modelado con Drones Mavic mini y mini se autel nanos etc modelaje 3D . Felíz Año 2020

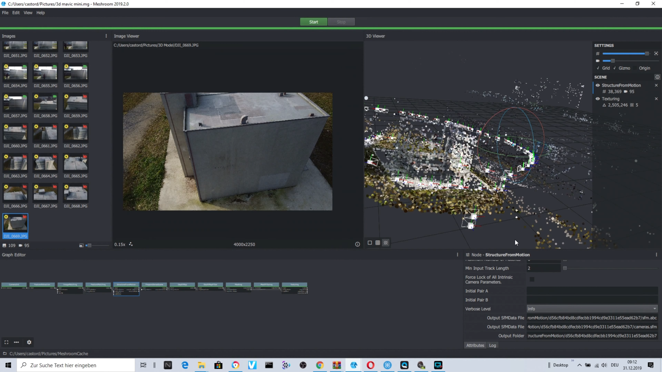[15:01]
Y aquí nos quedó el modelito que hemos fotografiado, como has visto anteriormente ya en el vídeo,